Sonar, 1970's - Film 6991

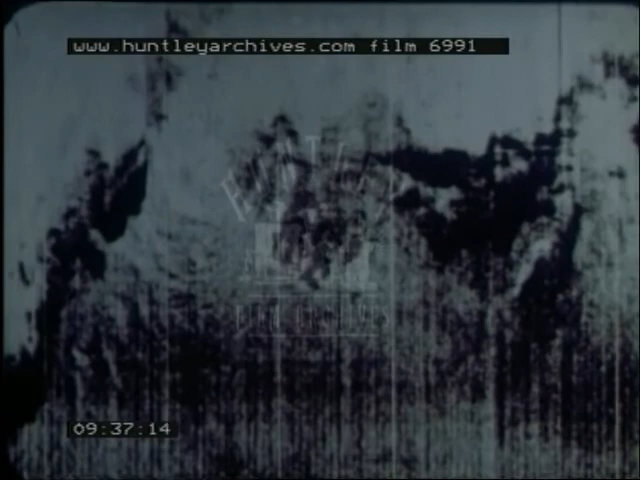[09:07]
With its power to carry out large scale surveys, Gloria is bringing to scientists some of the excitement felt by early explorers traveling in unknown places.